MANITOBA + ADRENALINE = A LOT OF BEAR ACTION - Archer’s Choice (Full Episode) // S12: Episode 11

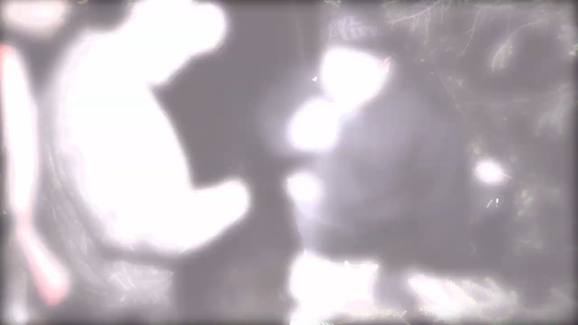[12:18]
And it wasn't 15, 20 yards down the trail from there, there the bear was.
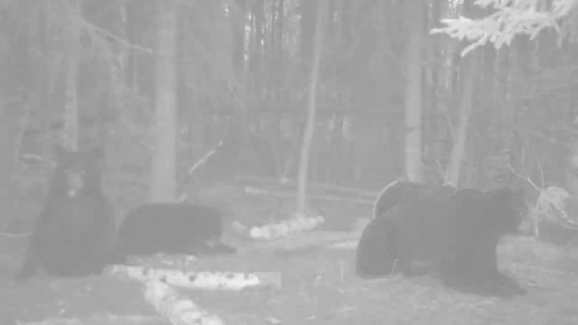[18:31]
the stealth cam photos were non-stop big bears and we just couldn't wait.